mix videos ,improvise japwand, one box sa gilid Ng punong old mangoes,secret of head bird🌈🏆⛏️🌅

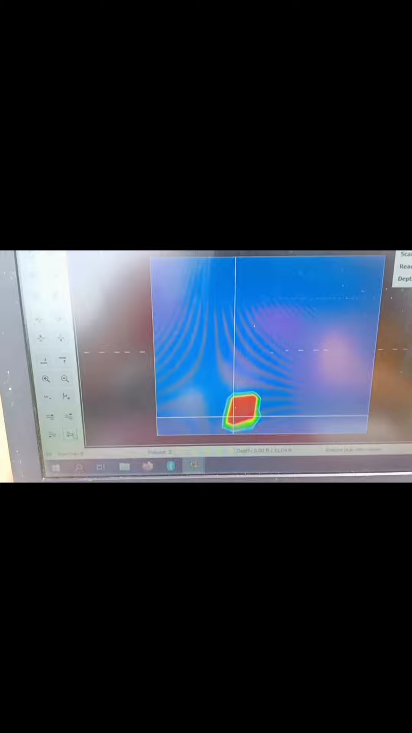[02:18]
Ito yung kuha ng scan ng 6,000
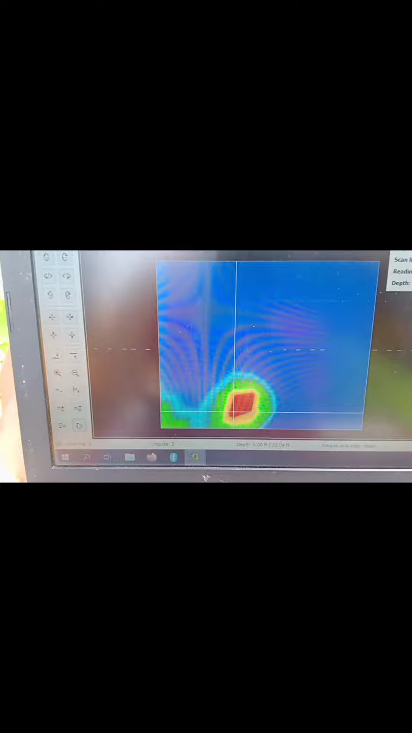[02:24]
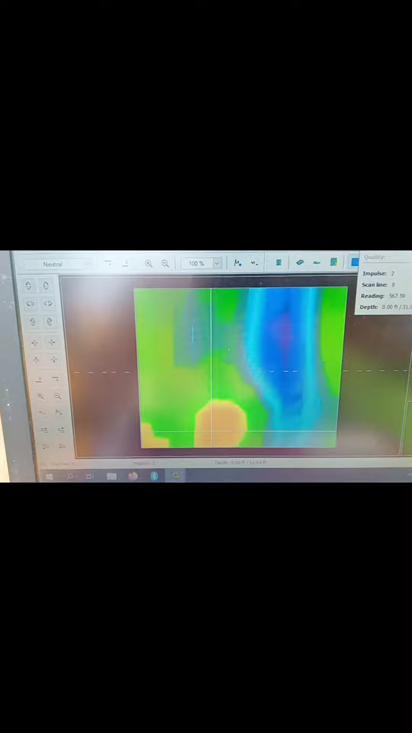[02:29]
scan. So 1 box ang mayroon dito.
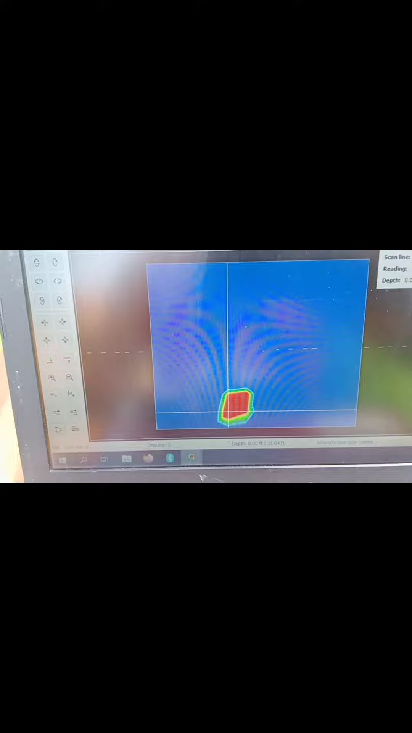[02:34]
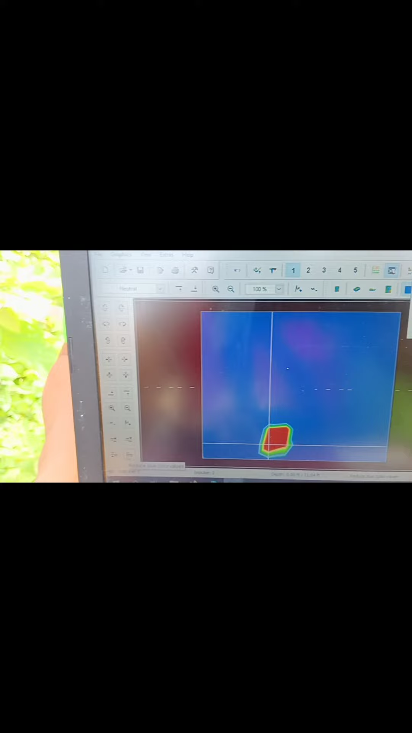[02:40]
Sa puno ng mangga 8 meters away yun na puno ng mangga ito siya.